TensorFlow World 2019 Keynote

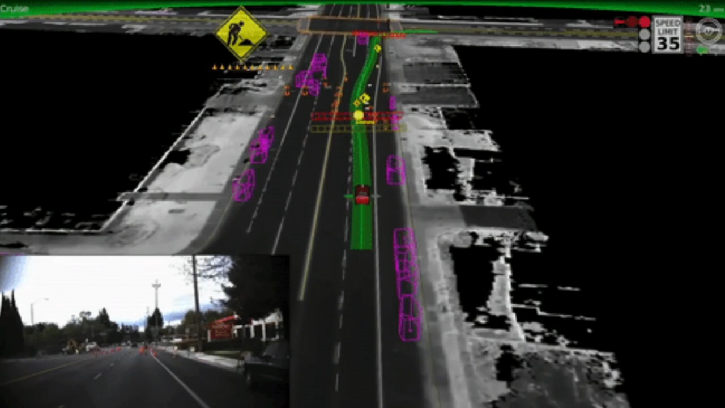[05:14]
And this is a problem that has been worked on for quite a while, but it's now starting to look like it's actually completely possible and commercially viable to produce these things. And a lot of the reason is that we now have computer vision and machine learning techniques that can take in sort of raw forms of data that the sensors on these cars collect. So they have like the spinning lidars on the top that give them 3D point cloud data. They have cameras in lots of different directions. They have radar in the front bumper and the rear bumper.